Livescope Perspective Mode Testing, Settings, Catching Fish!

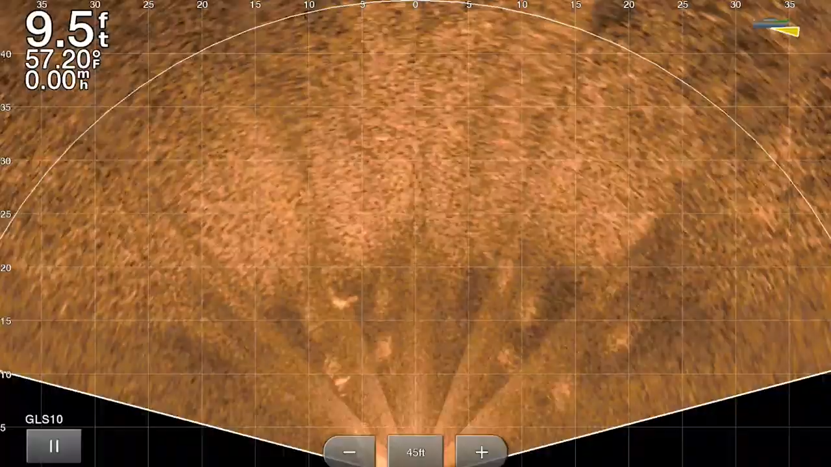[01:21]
On screen: depth 9.5 ft, water 57.20°F
here menu see what have i got it on i got the gain on
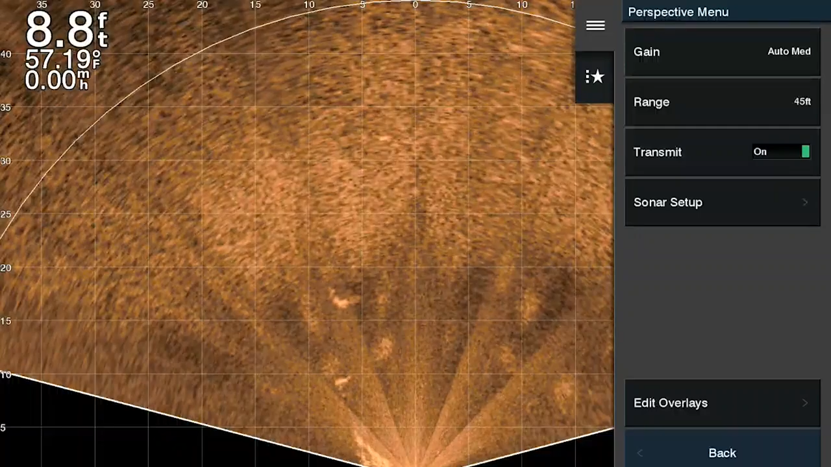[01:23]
On screen: depth 8.8 ft, water 57.19°F
medium let's try low maybe high and
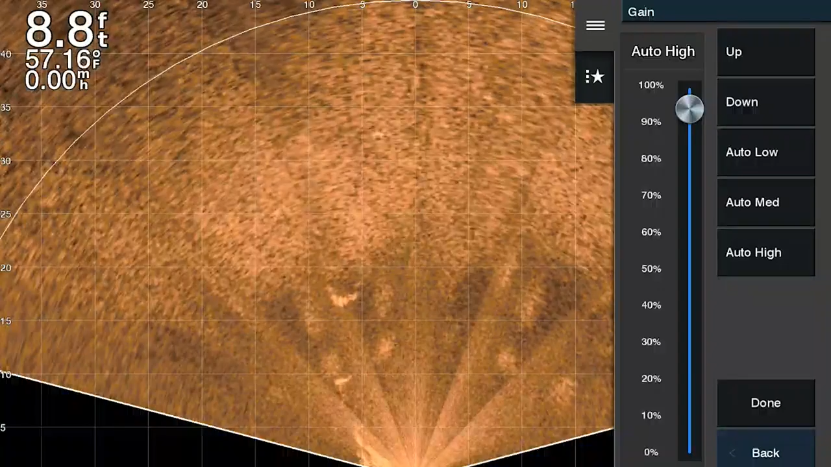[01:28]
On screen: depth 8.8 ft, water 57.16°F
stick medium there noise rejects on high i'm gonna turn that off that's terrible low definitely seem to like the noise rejection on high the best tvg
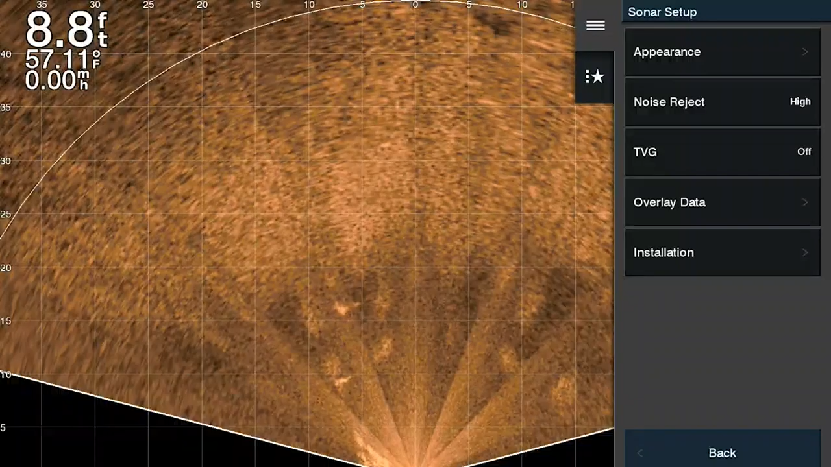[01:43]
On screen: depth 8.8 ft, water 57.11°F
yeah i think i have it off yep because when i turn it on
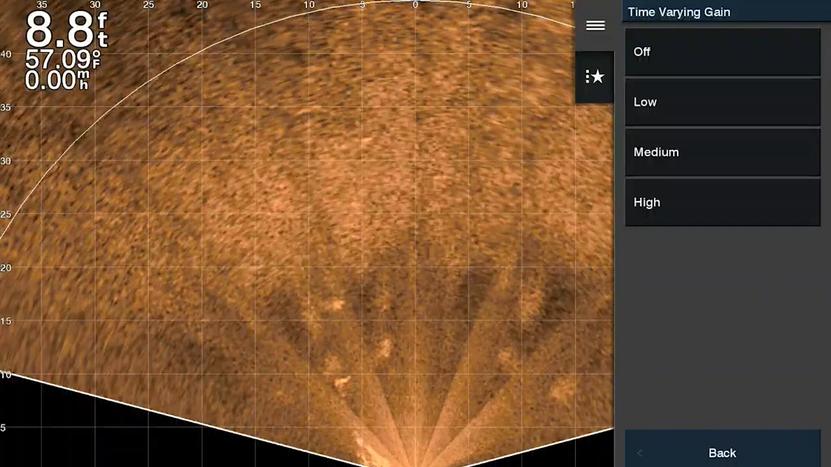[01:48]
On screen: depth 8.8 ft, water 57.09°F
it really starts affecting the image blacking out a lot of it so i just leave tvg off
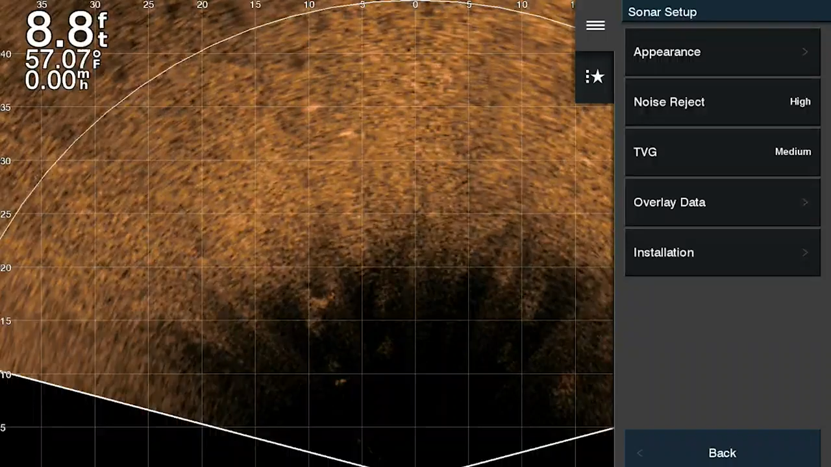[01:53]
On screen: depth 8.8 ft, water 57.07°F
appearance copper color green it's the defaults down oh god down is definitely a little better on the color gain estimation
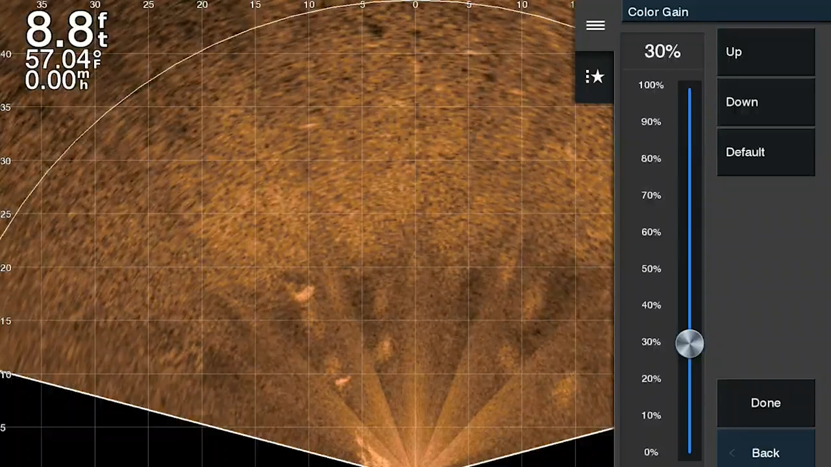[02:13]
On screen: depth 8.8 ft, water 57.04°F
focus auto
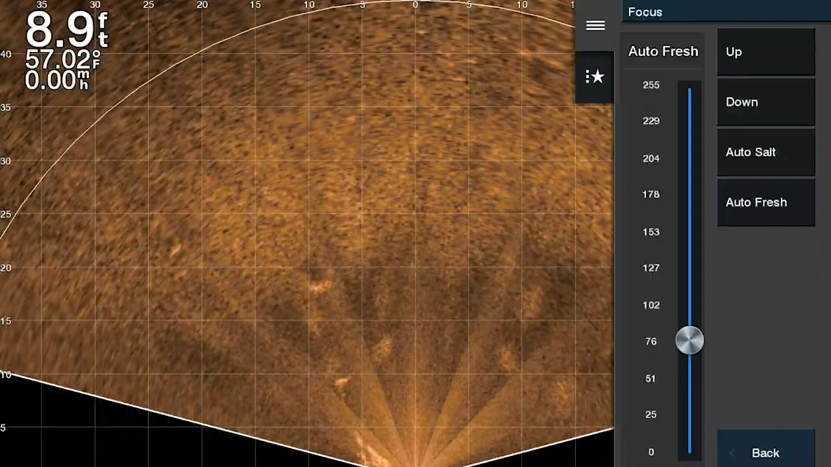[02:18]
On screen: depth 8.9 ft, water 57.02°F
auto salt change that to salt water appearance color scheme
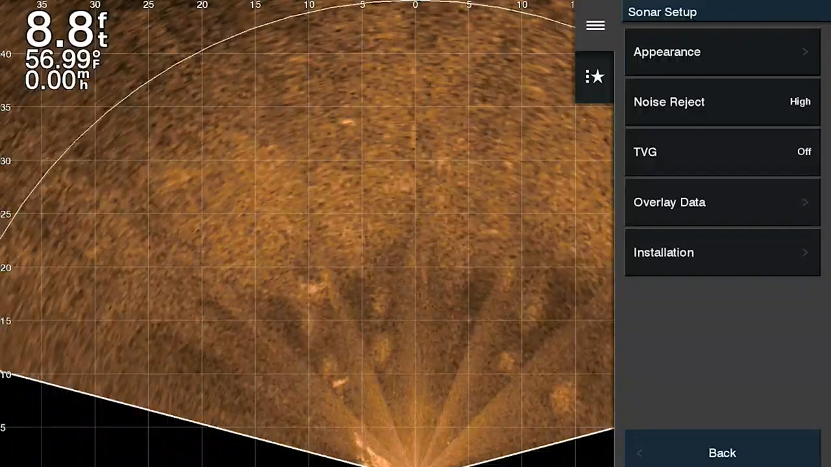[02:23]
On screen: depth 8.8 ft, water 56.99°F
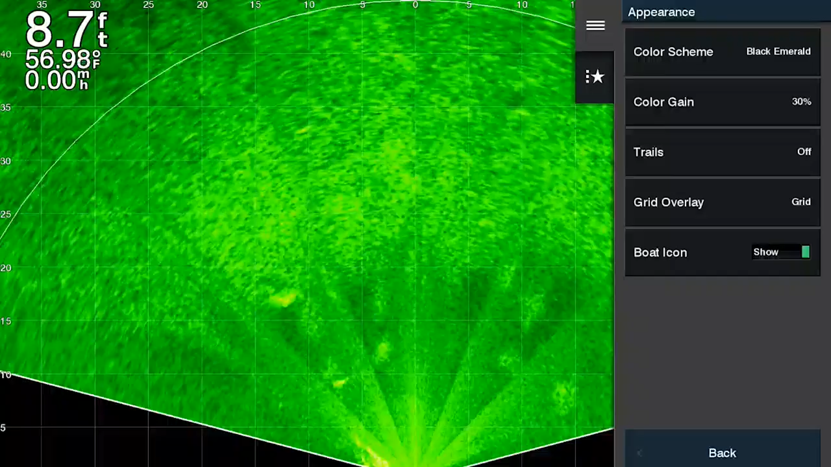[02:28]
On screen: depth 8.7 ft, water 56.98°F
night blue honestly i've tried them all i think amber
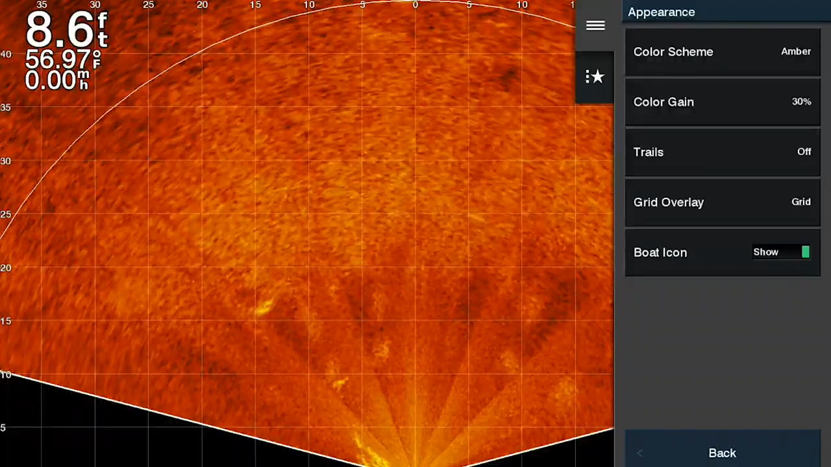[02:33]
On screen: depth 8.6 ft, water 56.97°F
looks the best i mean not amber copper it's the one i prefer
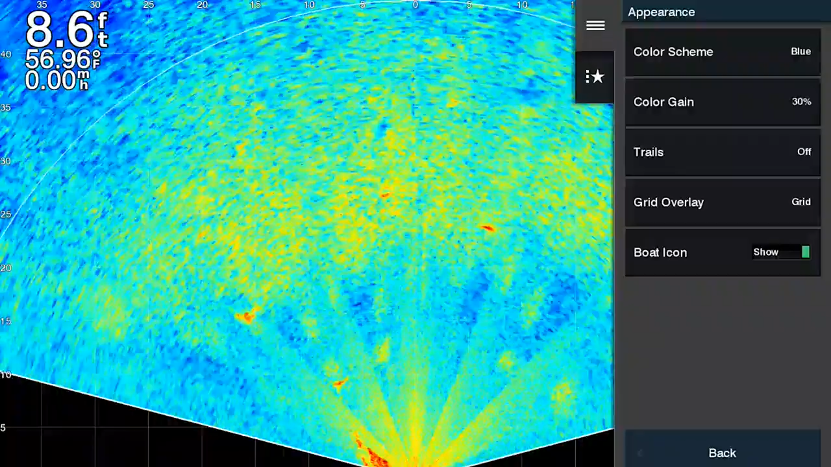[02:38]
On screen: depth 8.6 ft, water 56.96°F, speed 0.00 mph
copper all right so i'm looking
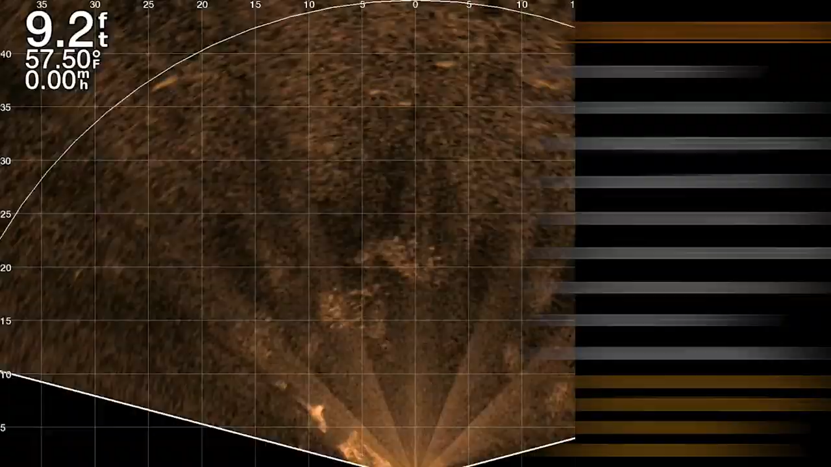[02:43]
On screen: depth 9.2 ft, water 57.50°F
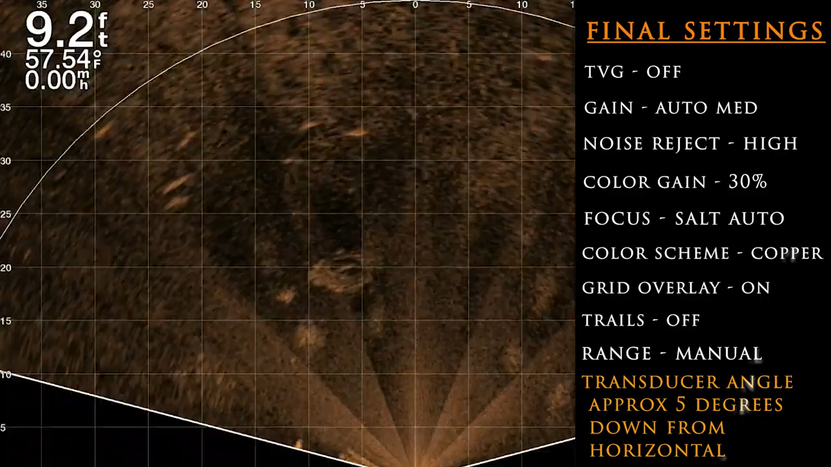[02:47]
On screen: depth 9.2 ft, water 57.54°F
look at those fish swimming that's off to the side of the boat over here